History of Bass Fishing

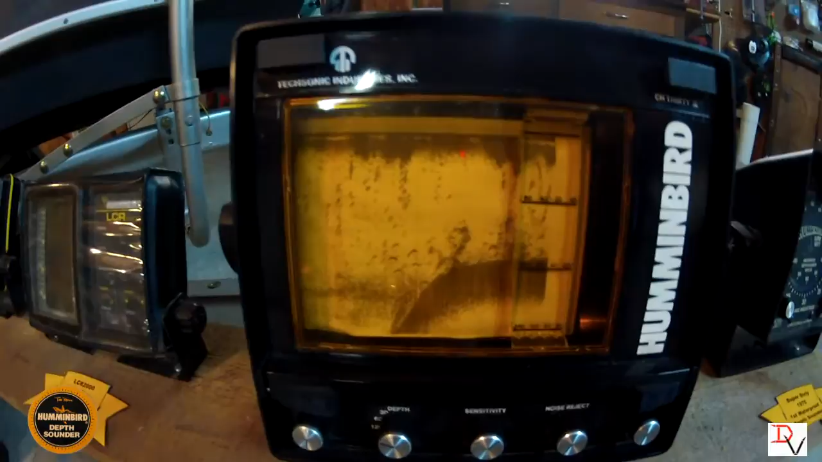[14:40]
You had basically a stylus. The paper would roll. The stylus would print the sonar data off onto a piece of paper.
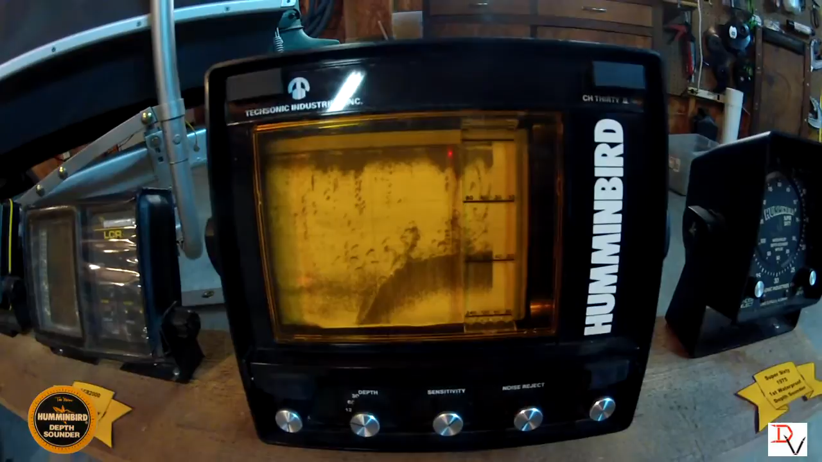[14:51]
And you would be able to see it. The big thing was, you'd run out of paper. The styluses would break. and it was hard to, it was a lot of maintenance while you're on the water. And then in 1984, Humminbird revolutionized the industry by bringing the first LCR liquid crystal readout display to fish finders.